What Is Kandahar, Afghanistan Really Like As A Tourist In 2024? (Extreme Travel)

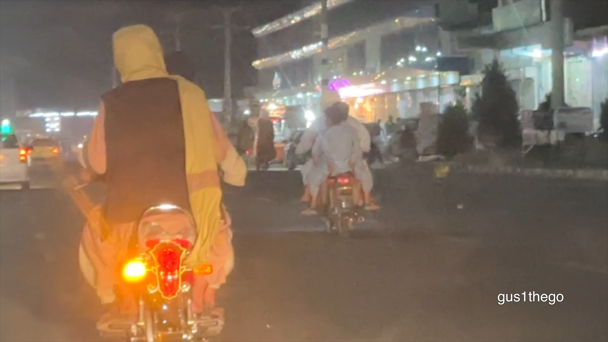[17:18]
Driving around Kandahar at night now. Time to eat and sleep.